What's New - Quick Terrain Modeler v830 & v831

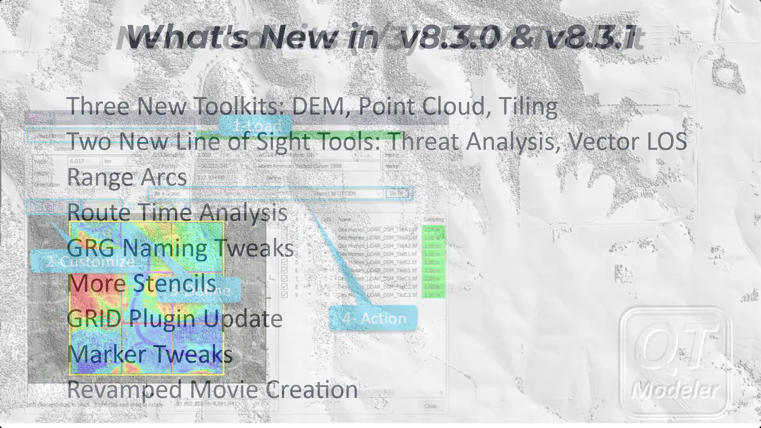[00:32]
complete release notes please contact applied imagery and we'll send those to you on email while qt modelers three new toolkits look very similar they have very specialized purposes the dem toolkit allows users to preview dems carve
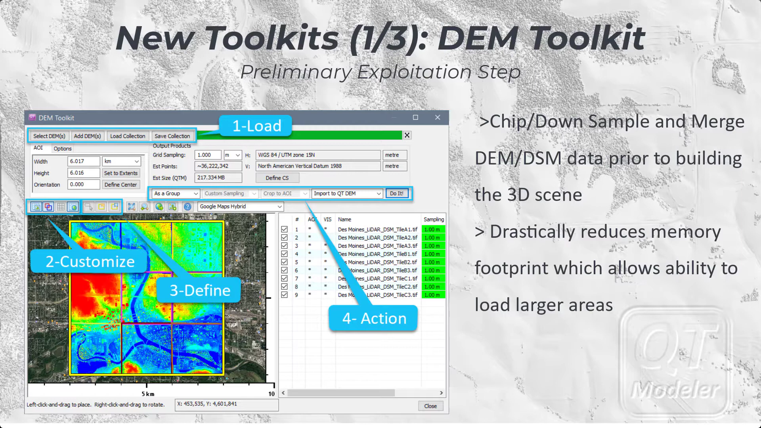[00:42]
out areas of interest and load into the 3d scene it also permits down sampling which enables loading much larger areas the point cloud toolkit is also a preliminary exploitation step but optimized for point clouds it allows users to load entire collections of point clouds and then carve out
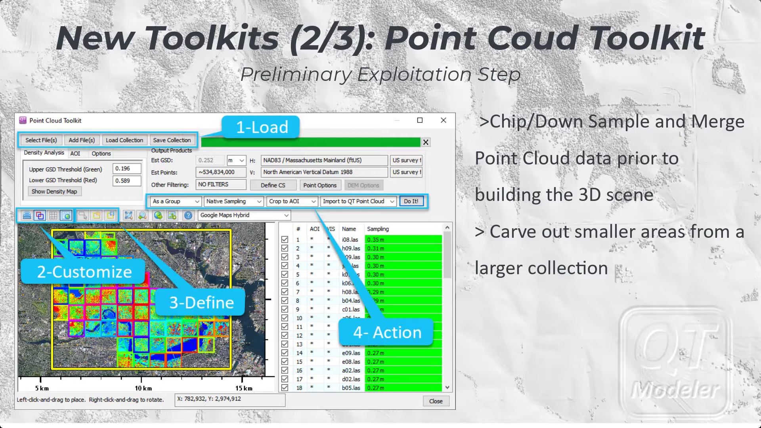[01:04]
areas of interest potentially down sample or filter them and load them into the 3d scene lastly the tiling toolkit is more of a data management or data processing tool it allows users to load entire surveys as point clouds into the toolkit establish a manageable and customized tiling scheme and then cut the survey into tiles these tiles can be exported as las laz or geotiff dems
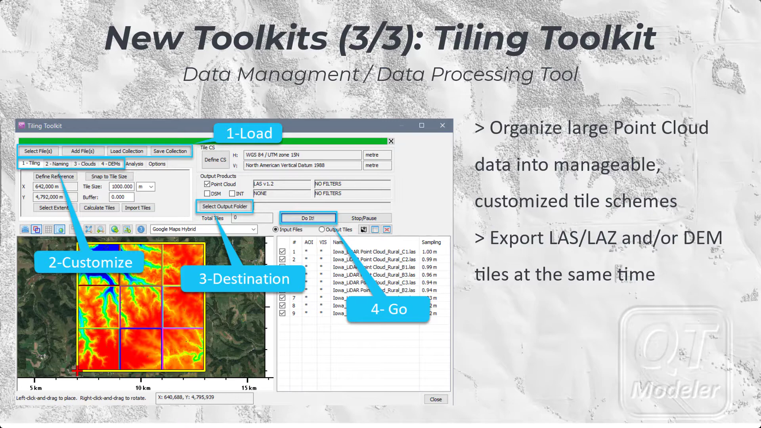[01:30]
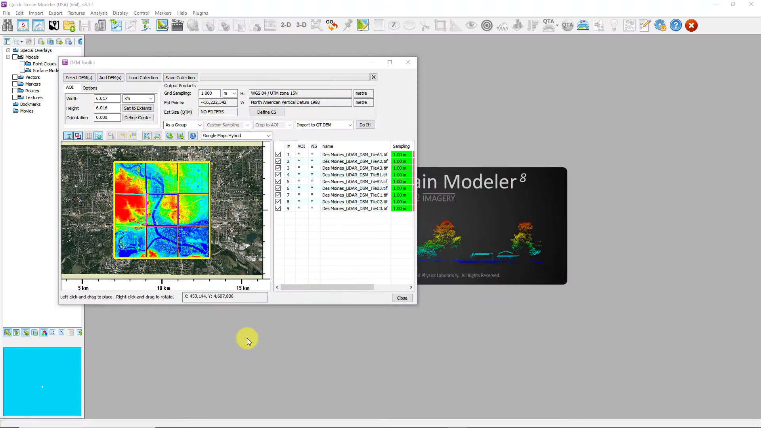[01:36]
so here's the dem toolkit in action open the dem toolkit from the dem toolkit button
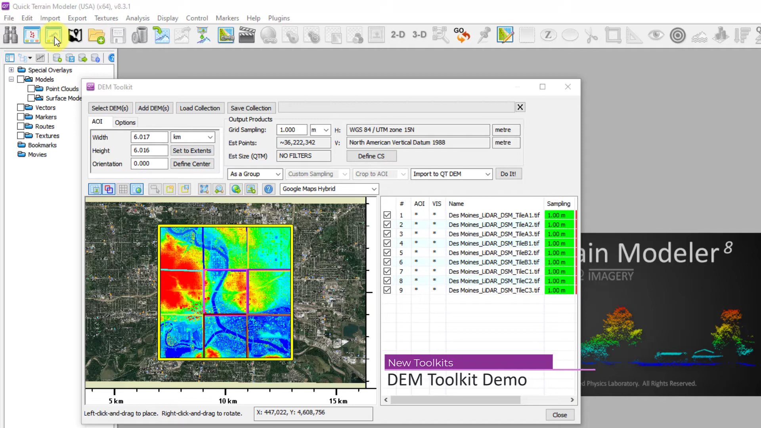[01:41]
or from the import menu select dems load them into the previewer carve out an area carve out an area with the aoi tool choose a down sampling
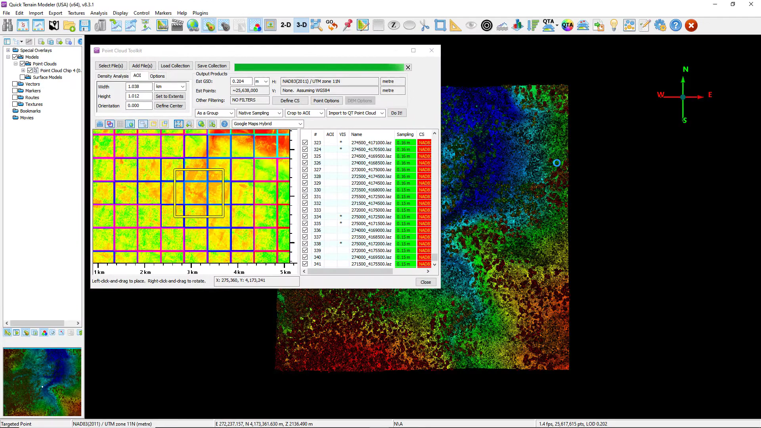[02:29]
and here's the tiling toolkit in action open the tiling toolkit from the button or from the import menu
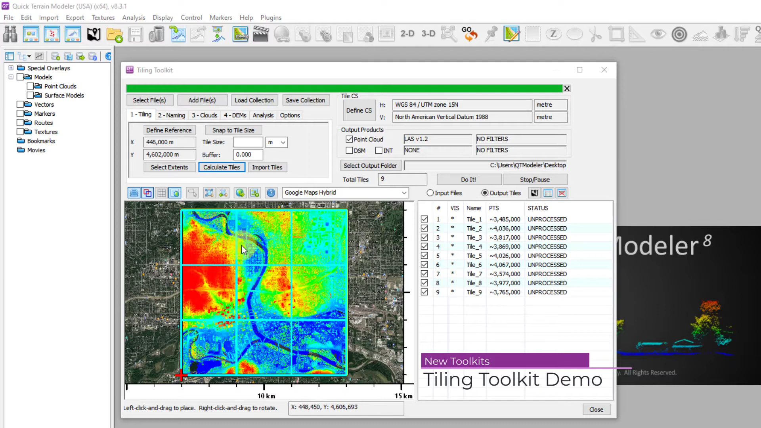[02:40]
select files to load in to the previewer choose a tile size here i'll choose 1000 meters calculate tiles choose a naming scheme